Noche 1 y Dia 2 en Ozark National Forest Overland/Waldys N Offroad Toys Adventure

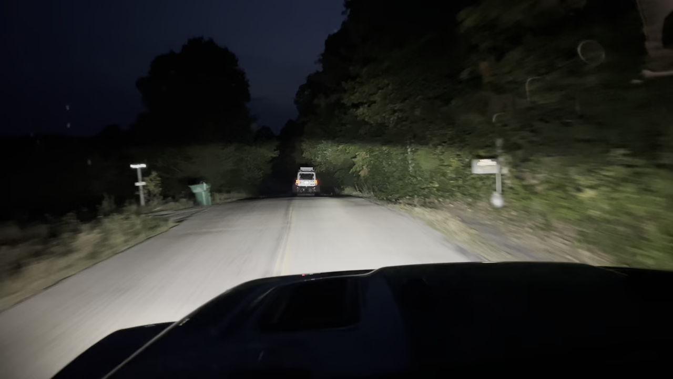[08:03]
Estamos como en una carretera un poquito rural. Y yo creo que ya breve la carretera se acaba y entramos a camino off-road. Me dicen que hay tremendo río donde vamos a dormir. Así que frío va a estar bueno. Bueno, y entramos a camino off-road.
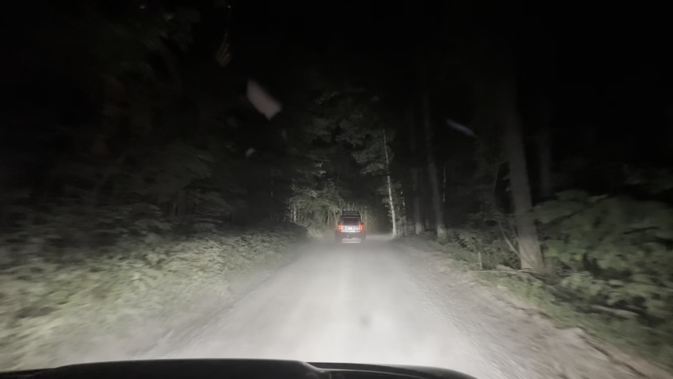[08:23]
Ya hacen como 3 minutos atrás más o menos y faltan 3 más para llegar al campamento. Vamos a ver. Un polvo increíble. Pero como ya no se hace.